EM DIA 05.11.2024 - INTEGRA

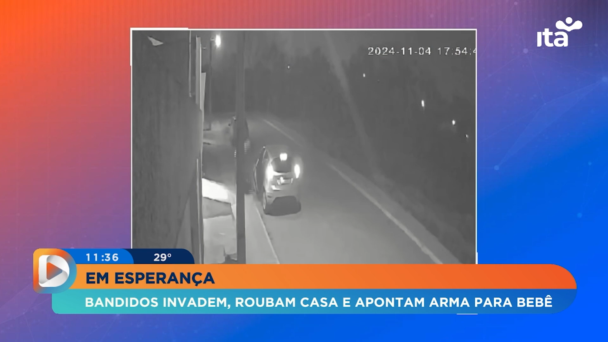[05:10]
Eles levaram vários pertences e o carro da família, que foi recuperado horas depois. Até o momento, ninguém foi preso.